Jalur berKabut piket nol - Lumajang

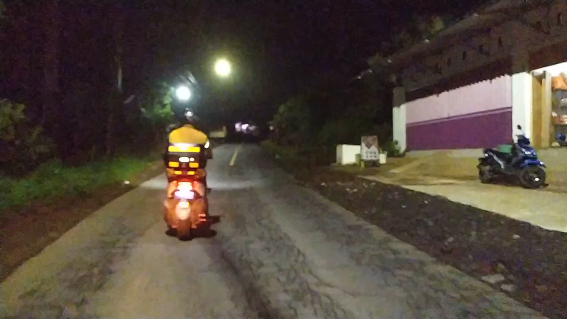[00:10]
Kita mau perjalanan ke Pasirian. Jadi kita lewat Pronojiwo, Biaknur. Ini bersama 3 orang di depannya Pak Luriang, teman kerja. Dan saya dibonceng Pak Rizky. Wah, lampunya kurang ajar.
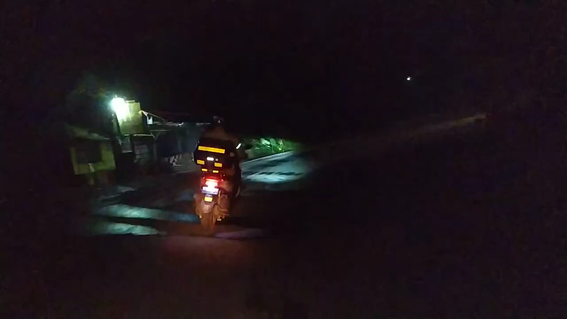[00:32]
Kita bakalan menikmati sensasi malam di jalur Piket Nul menuju ke Pasirian.
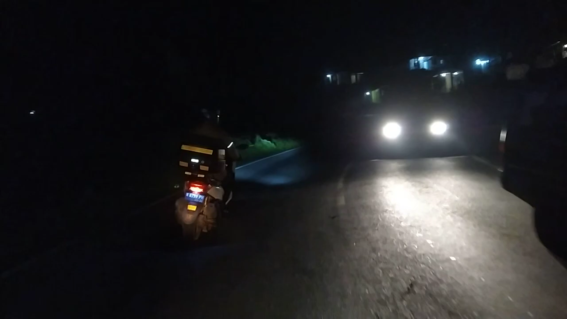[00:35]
Di depan Pak Lurian menggunakan motor Nmax, sedangkan saya menggunakan motor Beat.
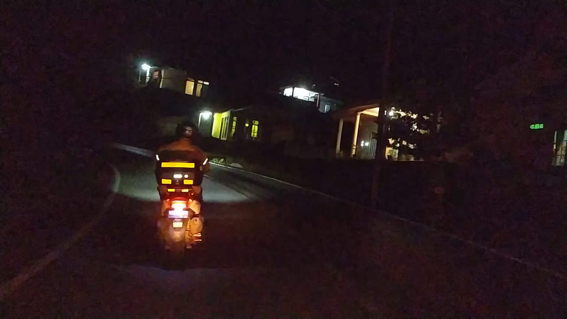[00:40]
Motor Beat itu goncengan. Ya Allah, kayak suara kecil loh nonton.
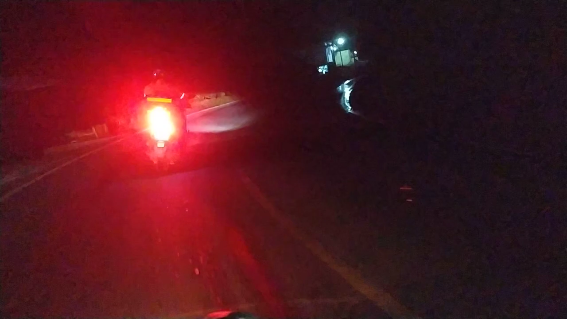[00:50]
Emboknya lucu loh bro, ngesot-ngesot ya kerasa loh WDW. Aku raih lu mandi wadah mengisir aku rasanya pas di flasher Pak Lurian motor touring Nmax. Jadi buat teman-teman nanti seperti biasa kalau lihat sesuatu di video komen di bawah ya, jangan lupa. Oke, kita lanjut perjalanan ya. Oke, Nmax. Jadi ini perjalanan kurang lebih jam 10 malam kita turun di Pranajiwa.
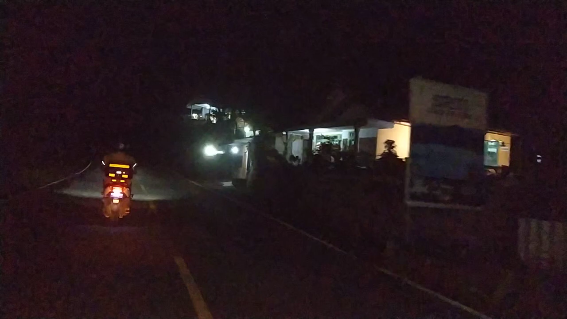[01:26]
Tidak ada sendirinya karena ini adalah jalur utama jalur provinsi selatan Jawa. Jadi apa itu namanya tak putih kelihatan kan? Mungkin kalau ada suara kowo karena ini dia mohon maaf kali, seperti biasa ini cuma pakai HP dipegang, bukan pakai GoPro atau apa, nggak pakai. Oh, kabutnya soy.